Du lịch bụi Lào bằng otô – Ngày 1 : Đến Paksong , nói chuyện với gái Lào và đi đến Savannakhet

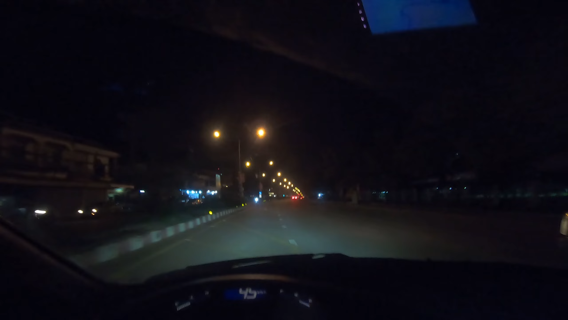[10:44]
Để từ thành phố C thì mình đi theo một cái đường quốc lộ, mình đi đến tỉnh Savannakhet. Thì tỉnh Savannakhet thì có nhiều cái kỷ niệm đẹp với mình. Thì trong đó là có người yêu cũ. Thì mình đi đến tỉnh Savannakhet thì nhiều lần. Nhưng lần đầu tiên thì bây giờ mình đi bằng xe hơi. Thì hồi xưa đi xe buýt không ạ? Đây là cái thành phố Phách C, cái đoạn đường này là không biết đoạn đường ngay đâu. Chỉ biết là ngay cái trạm.
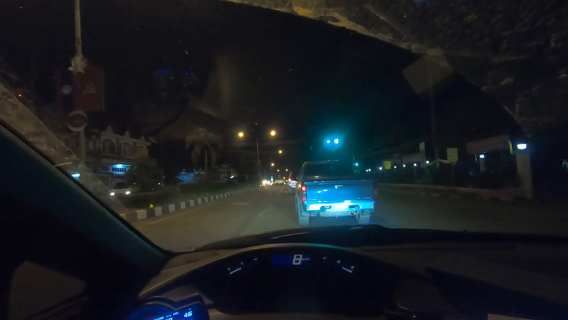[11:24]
thì cái lộ trình người ta mở á, chạy nó thích lắm. Nó rộng nữa mà đường cũng đẹp á, chạy cũng không có lo nghĩ giống như đường Thái vậy đó. Nó chạy nó rộng mà nó cứ phẳng lì để cứ chạy chạy vậy thôi. Nó rộng thì xe ta chạy nhanh. Thế xe máy mà cứ người ta cứ đạp 70-80 cũng đâu ai bắn tốc độ đâu. Ở Việt Nam chạy chút xíu bắn tốc độ. Tại đường nó rộng á, mà ai chạy 40 người ta thấy chậm lắm. Nãy mình định thử á, mình chạy 40 mua chỗ nó chậm ri luôn á, tại đường nó rộng. Còn đường mà nhỏ nhỏ á, dân đông á, chạy 40 là mình thấy nhanh cực kỳ luôn rồi.